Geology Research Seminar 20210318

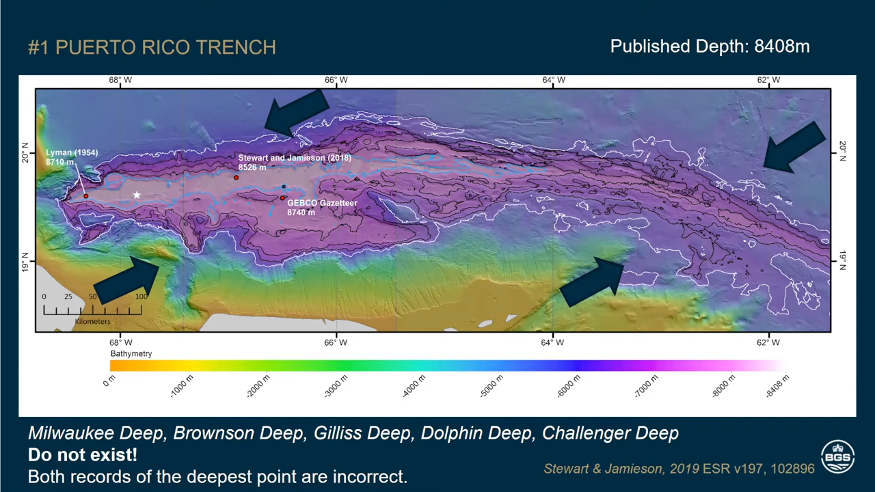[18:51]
It opens up like a flower, but the subduction style has changed in this sector of the, of the trench. It becomes much more sort of strike slip with only a minor component of subduction going on. And that's reflected in the, in the sort of more, slightly less interesting geology, some might say. Um, but, uh, you know, I, before, um, we went out, I did do a bit of, uh, work just looking at, at some of the surface faults and, uh, looking up through the literature. All of the white lines there are bend-related faulting. So as the plate, the incoming plate is coming in and being flexed downward underneath, um, the, the Caribbean plate. I'm forgetting the plate dictonics now.
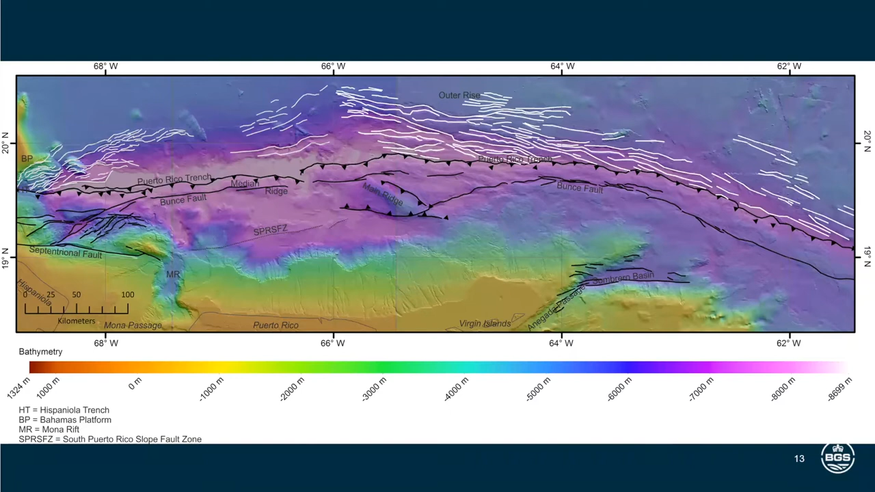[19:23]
Anyway, um, it, it bends and it fractures and you get these wonderful escarpments. Um, and I'll, I'll describe them a bit more, um, later on. So, um, go on.
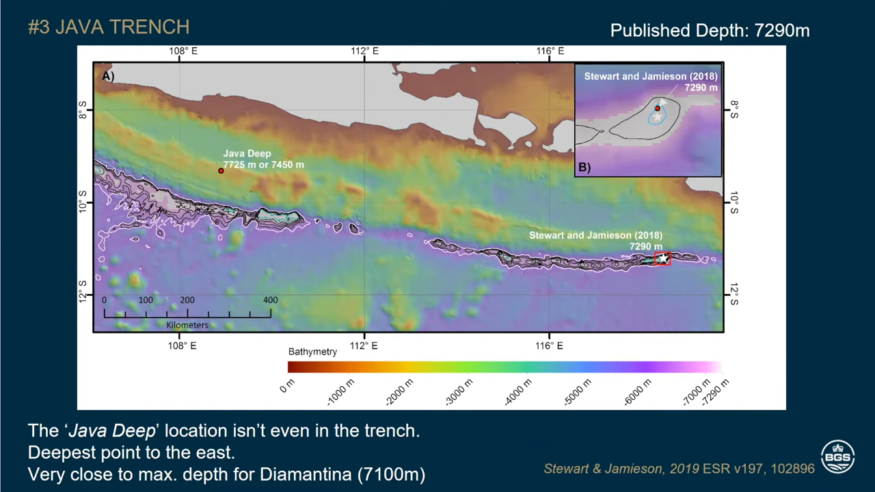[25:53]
the sort of devastating, uh, tsunamis and earthquakes in the region, but those have been centers. There's been an awful lot of exploration, um, and research done in those, but it's sort of round the corner a little bit to the north in the Sumatra trench. So this is a sort of southern extension of that. Um, so I love the, the Java trench is absolutely spectacular.
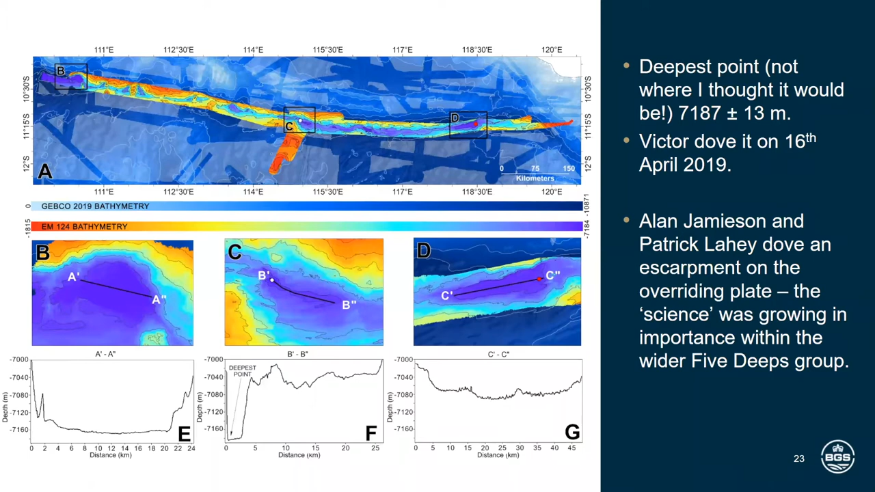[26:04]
The deepest place wasn't where I thought it was going to be in the death study. That's all right. You know, I don't mind getting proven wrong, but, um, science was becoming a bit more important, especially when, you know, you start generating images like this. And we can see here that there's a number of seamounts coming into the trench axis, and these are being, um, fractured by these band-related faults. And some of these are sort of 500 meters high. Um, there's a number of seamounts. Of course, there's a lot of interest in seamounts from biodiversity, ocean mixing,
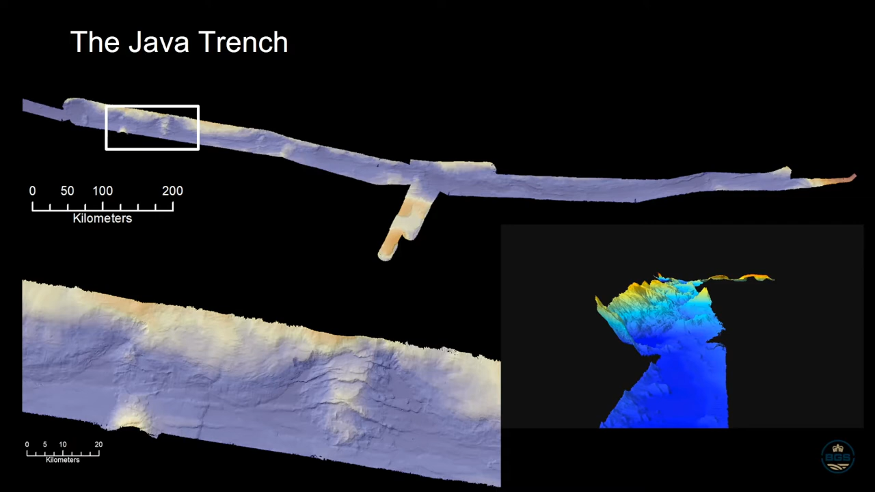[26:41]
the impact that they have on, on subduction rates and, and the friction on the, on the plates and things. So, um, yeah, it's, it's the trench that just keeps giving, frankly. Um, and if we look at some of the, uh, this seamount, for example, it's just popped up in the, in the top right, this escarpment that you can just make out there, that little cauliflower structure, um, that's, uh, so I think the head wall is, is 250, 300 meters high. Um, the sort of width of it is about five kilometers. And we've done some really preliminary, um, sort of tsunami modeling just on that one landslide.
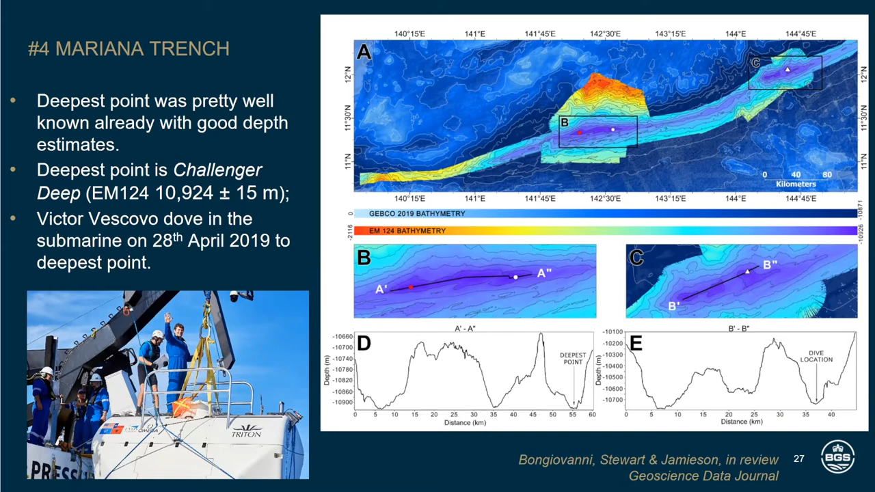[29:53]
So it was a little bit boring, um, but places like box C on that, um, top right-hand corner, that's Serena deep. And we managed to get some, uh, some science done there. So it's not the deepest point. It's only, it's only about 10,700 meters, but I'll show you some screenshots, shots in a second from that, that work.
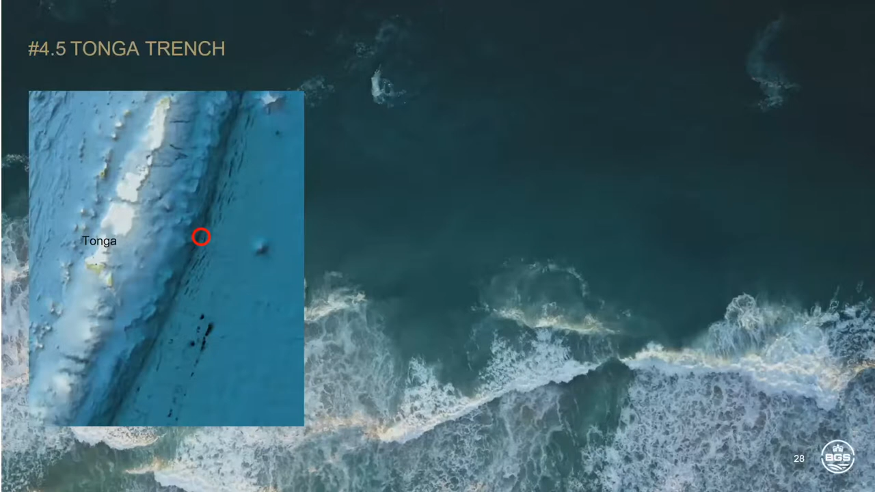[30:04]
And again, Tonga is shallower than Challenger deep.
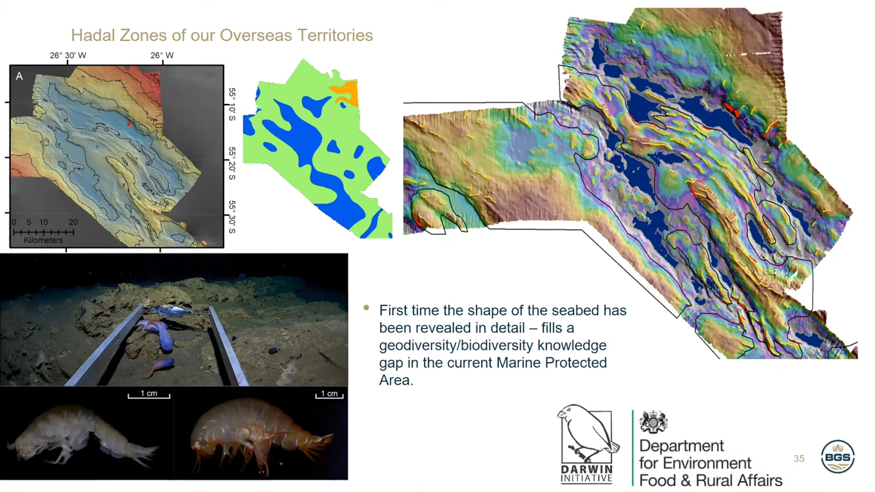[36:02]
And these sort of deep flat bottom basins, which are, are the sort of blues, um, in that top right corner, um, it's a dark blues and stuff. So, I mean, it allows him to, to really sort of pinpoint where it is that he's wanting to target without having to do an awful lot of leg work beforehand and maximise his time, um, his sampling time rather than survey time offshore. Um, I'll skip over the biological highlights.